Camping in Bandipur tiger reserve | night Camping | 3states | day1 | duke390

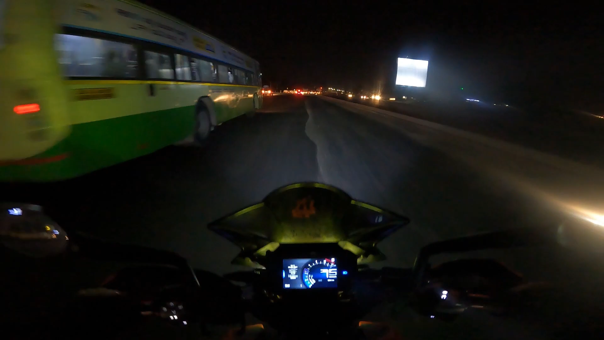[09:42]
ಓ ಕರೆಕ್ಟು, ಸರ್ವಿಸ್ ನೋಡಲ್ಲ, ಸರ್ವಿಸ್ ನೋಡಲ್ಲ, ಹೋಗ್ಬೋದಾಯ್ತು. ಕೊಲಂಬಿ ಏಷ್ಯಾ ಸಿಗ್ನಲ್ಲು ಲೆಫ್ಟ್ ತೊಗೊಬಿಡ್ತೀವಿ, ರಿಂಗ್ ರೋಡಲ್ಲಿ ಹೋಗೋಣ.
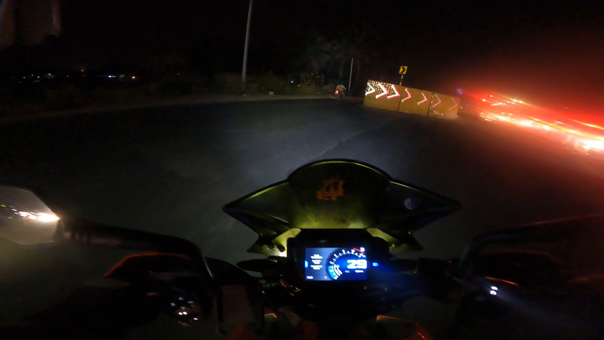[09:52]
ಇಲ್ಲೇ ಕಾಣಿಸ್ತಾ ಇದೆ ನೋಡಿ. ಮಣಿಪಾಲ್ ಹಾಸ್ಪಿಟ್ಲು ಆಗ್ಬಿಟ್ಟಿದೆ ಇದು, ಕೊಲಂಬೆ ಏಷ್ಯಾ ಹೋಗಿ.